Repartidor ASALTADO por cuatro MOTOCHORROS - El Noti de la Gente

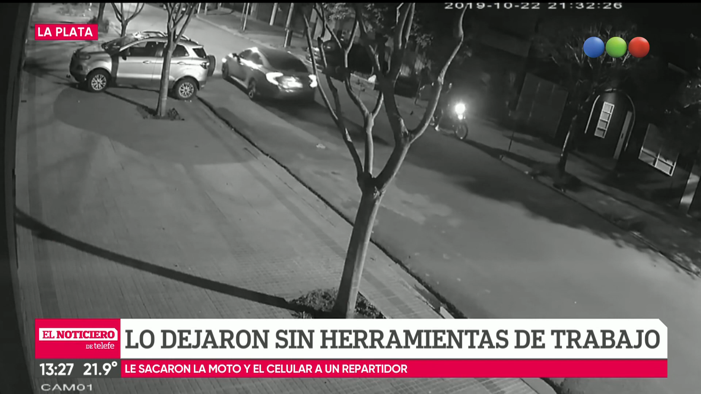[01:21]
Fíjate, van a entregar dos cafés. El de atrás los lleva. Insisto, yo no sabía que van de a dos. Uno maneja y el otro entrega el pedido. Van a aparecer, yo conté cinco, porque hay uno que va en el medio de dos de la moto de atrás. Uno armado, el otro se tira encima de las víctimas. Llega a martillar el arma. Acá se ve mucho mejor la violencia del robo.
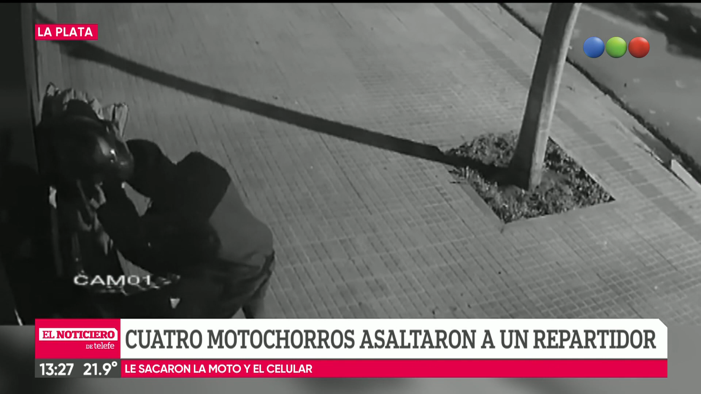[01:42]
Y cómo le empiezan a robar las pertenencias. El casco, el celular. Y las víctimas que se agarran la cabeza y dialogan entre ellos, como lamentando, ¿no? Una charla de qué hicimos, cómo fue, qué nos pasó, los viste venir. Me parece que va en ese tono, es imposible saber de qué conversan, pero uno imagina las reacciones ante el asalto, ¿no?